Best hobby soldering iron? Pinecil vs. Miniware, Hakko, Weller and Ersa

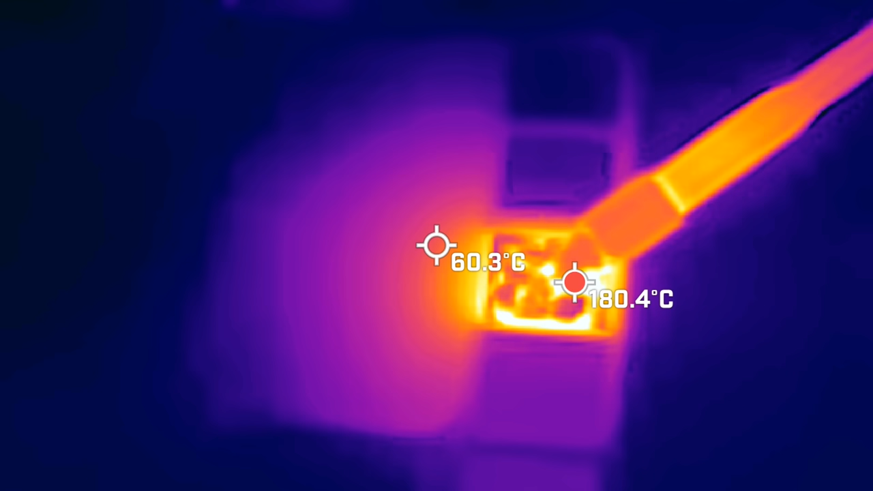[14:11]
We'll also test how much energy each iron can introduce into a solder joint by measuring how far it can heat up a large copper plane in 30 seconds.
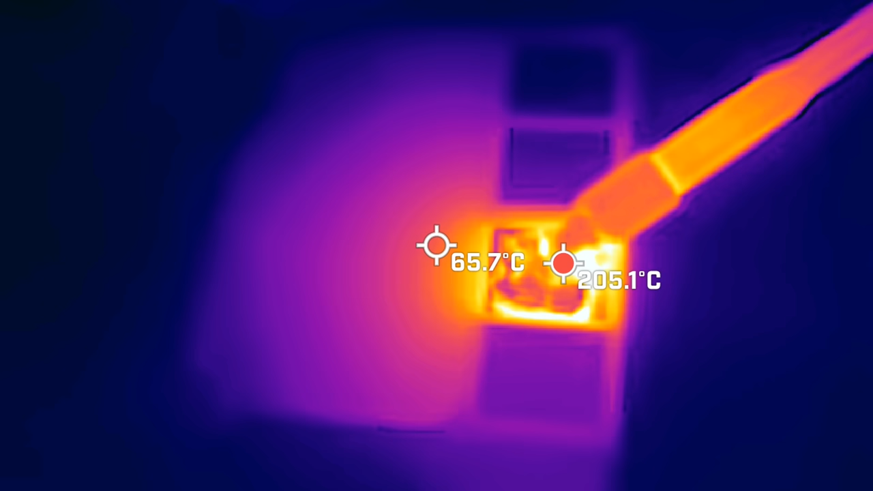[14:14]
On screen: max 205.1°C
Lastly, we'll test how fast we can swap a hot iron tip in the middle of a soldering job.
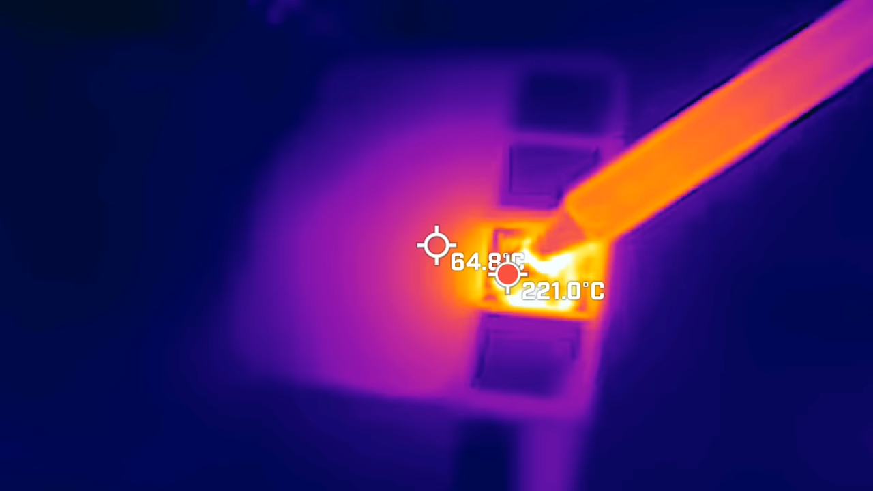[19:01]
The pine sill starts off with a very solid performance and manages to heat up the copper fill to 90 degrees celsius in just 30 seconds.
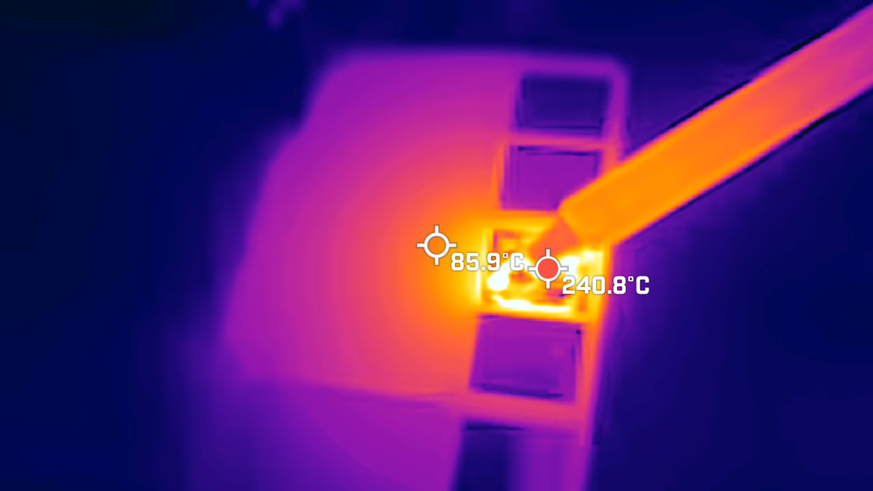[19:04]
On screen: spot 85.9°C, max 240.8°C
The Miniware has a much smaller tip and only half the power, but it still manages to heat up the copper to about 80 degrees celsius.
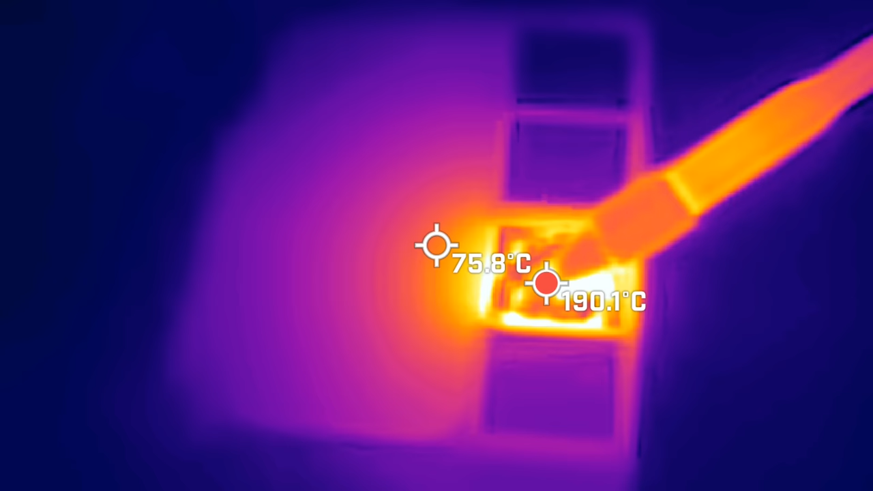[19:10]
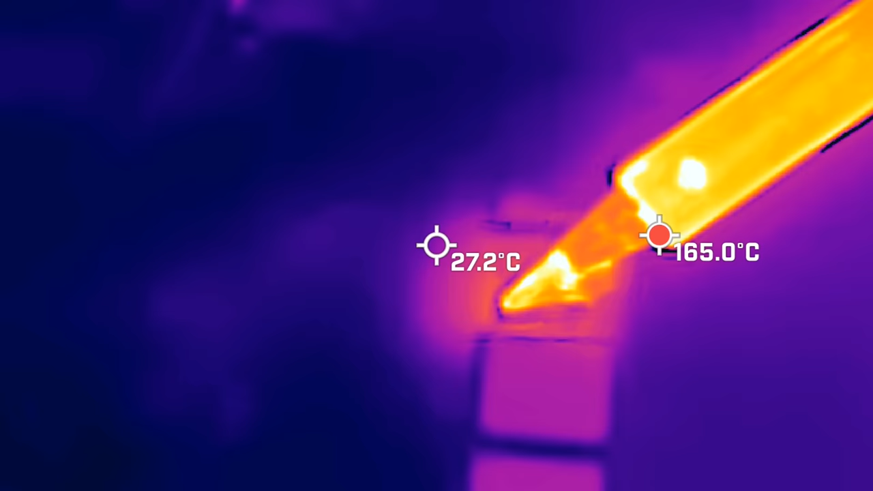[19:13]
The Hakko ties for first place with the pine sill and manages
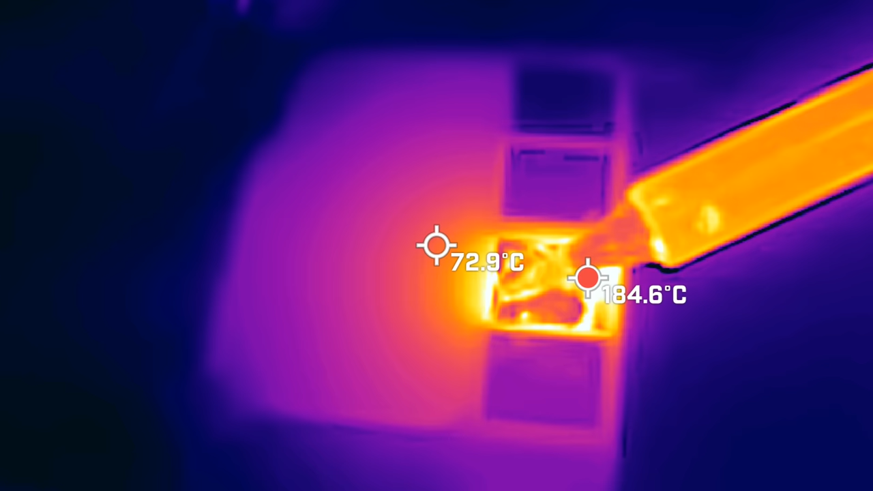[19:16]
to heat to 90 degrees celsius with the pencil tip and
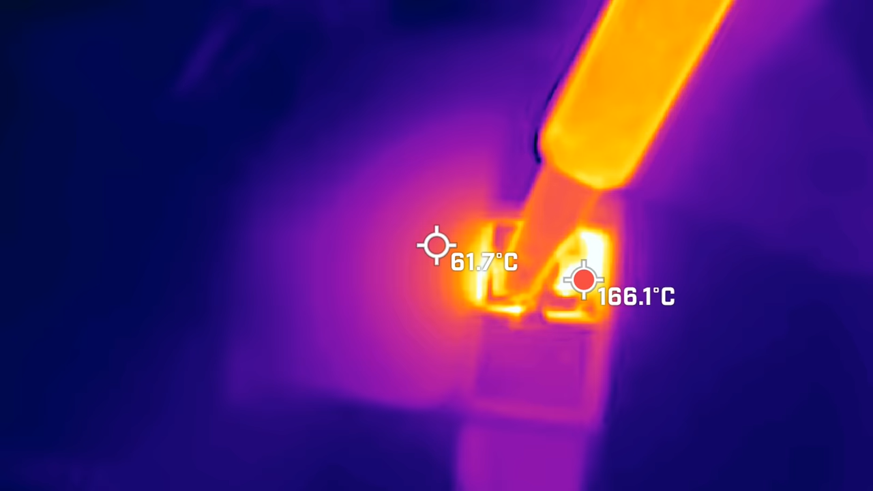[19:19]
about 100 degrees celsius with the larger half-round or bevel tip.
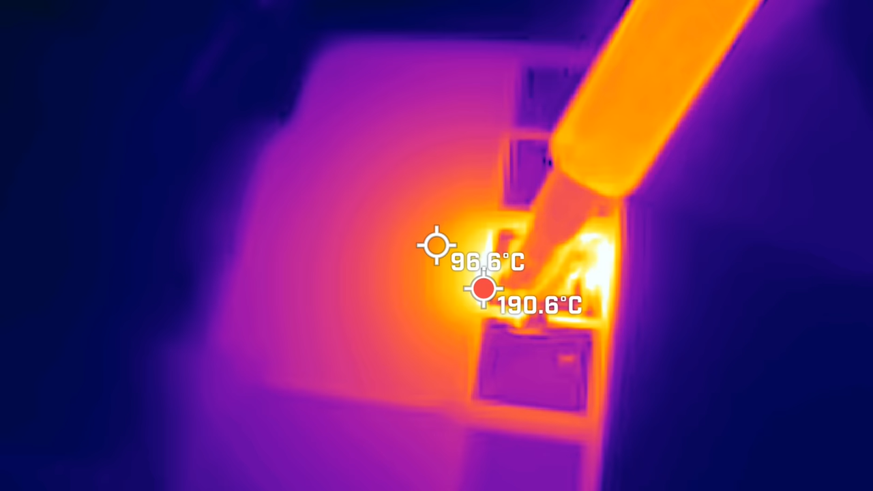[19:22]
On screen: spot 96.6°C, max 190.6°C
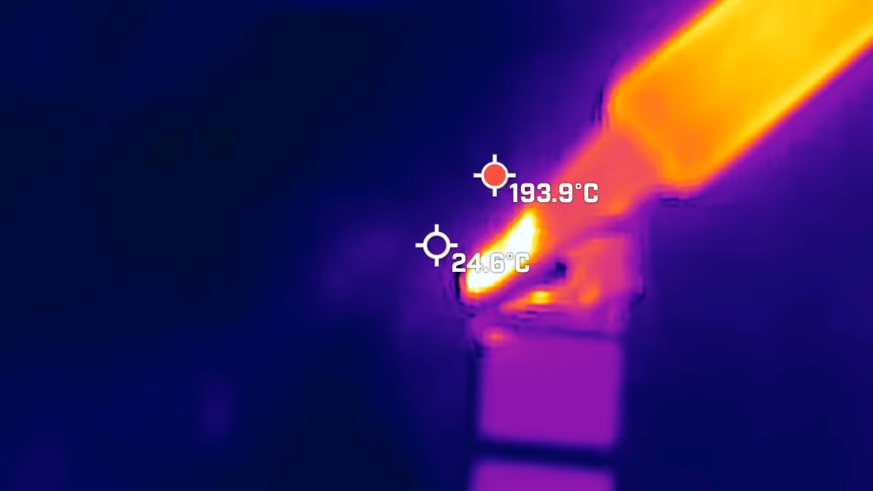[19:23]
The Vella pulls into the lead by heating to 92 degrees celsius with the standard tip and
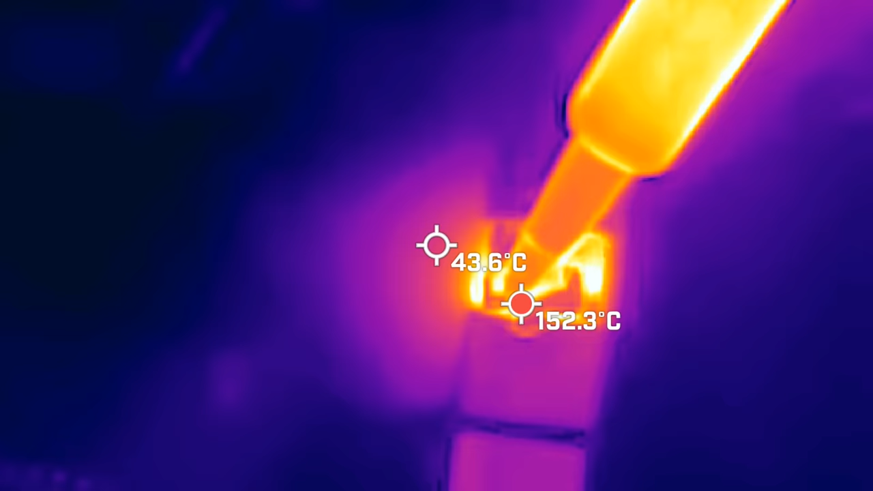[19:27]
about 102 degrees celsius with the half-round tip.
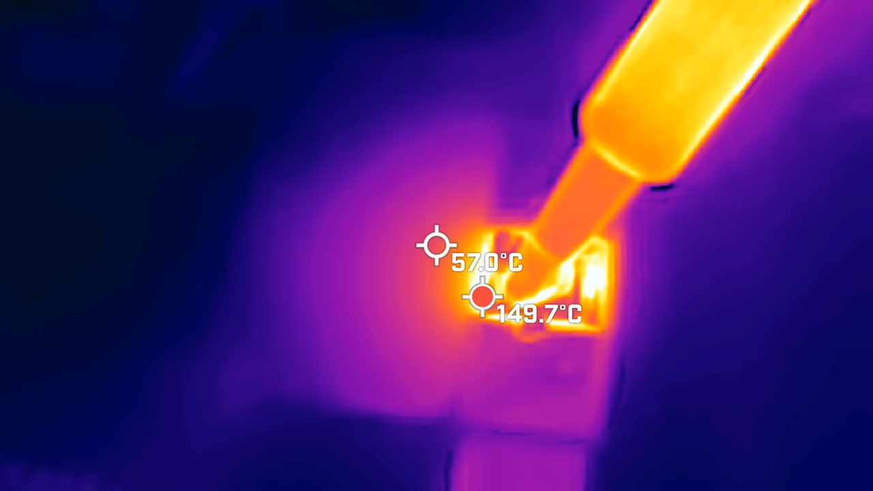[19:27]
On screen: spot 57.0°C, max 149.7°C
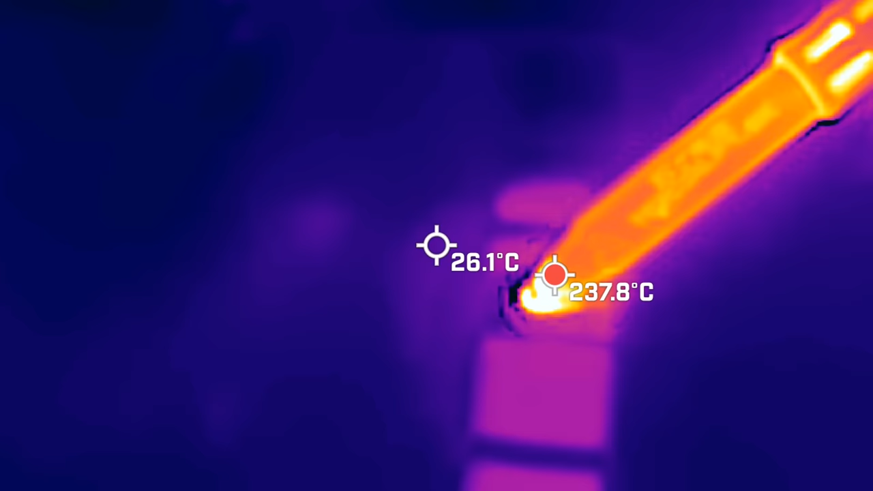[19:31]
On screen: max 237.8°C
The ESA delivers a very impressive performance by heating to 96 degrees with
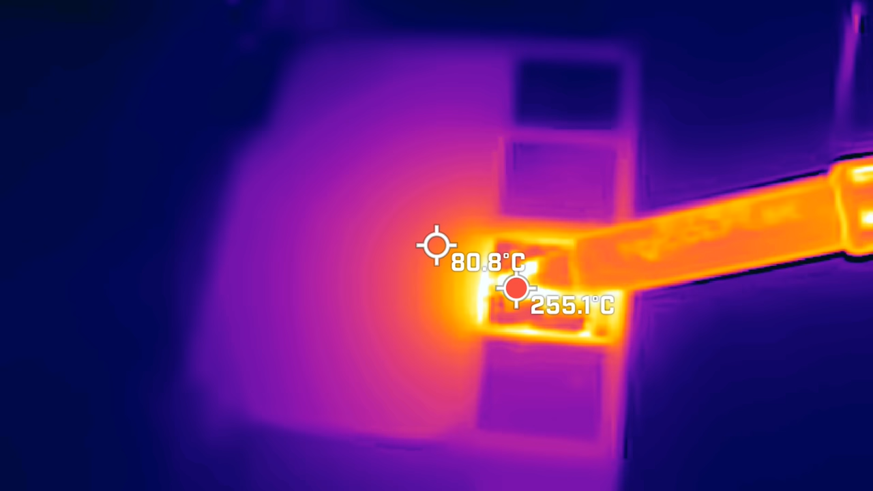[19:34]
On screen: spot 80.8°C
the standard pencil tip
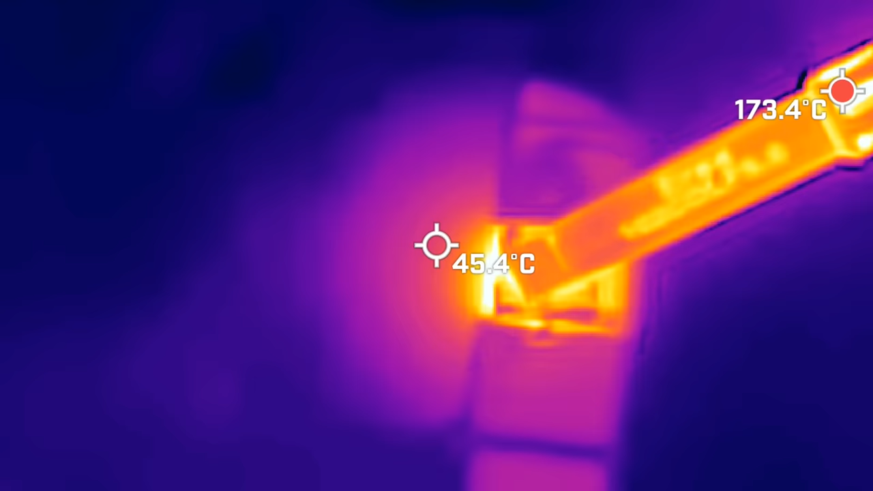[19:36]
and 106 degrees celsius with a larger chisel tip.
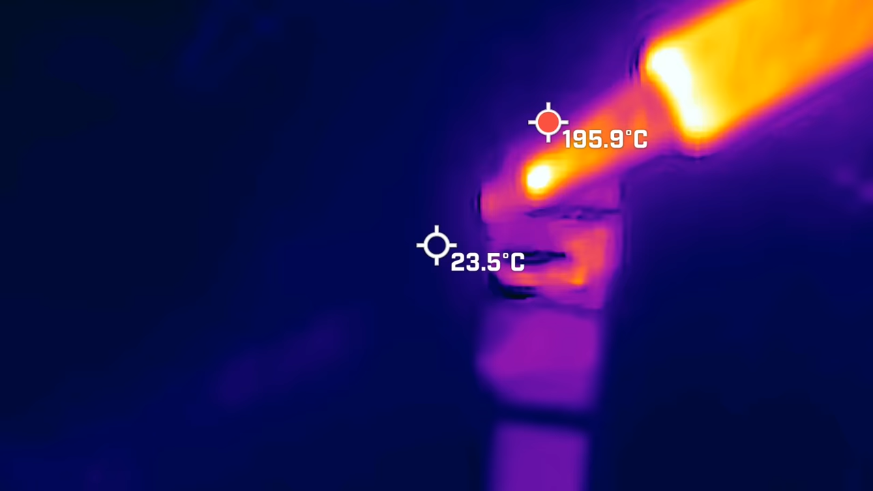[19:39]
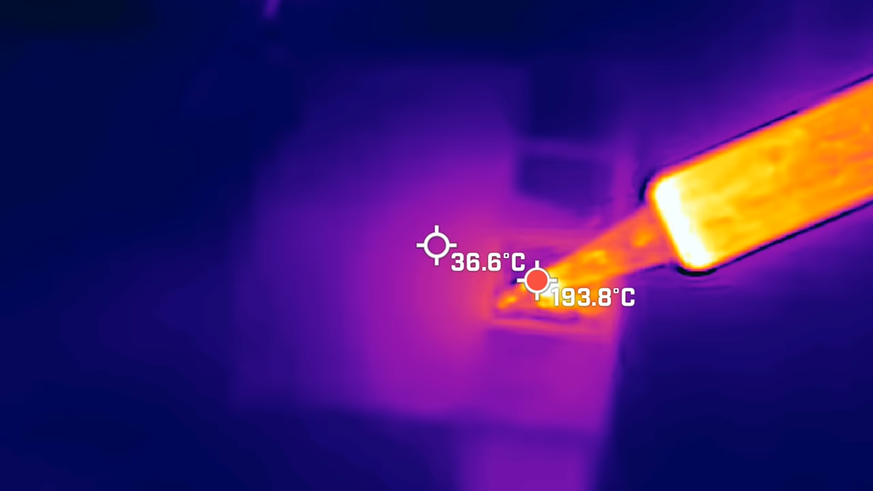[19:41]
On screen: spot 36.6°C, max 193.8°C
My old station barely manages to heat the copper past 40 degrees celsius with
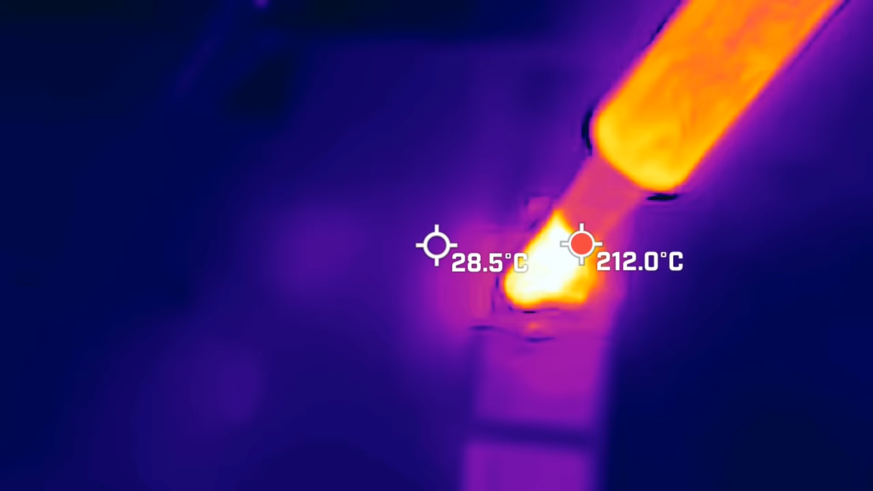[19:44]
both the standard tip and a larger half-round tip. Overall, all the new solder setups I'm testing today delivered very good performance.